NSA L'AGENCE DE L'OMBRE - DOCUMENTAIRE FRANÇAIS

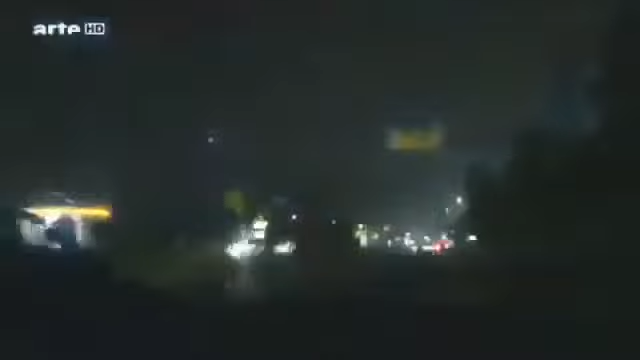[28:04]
Afin de finaliser leur attaque, Al-Azmi, Al-Midar et Anjour prennent l'autoroute en direction du sud. Ils évitent les grandes agglomérations et les chaînes d'hôtels possédant des systèmes de réservation informatisés pour se diriger vers la petite ville de Laurel dans le Maryland.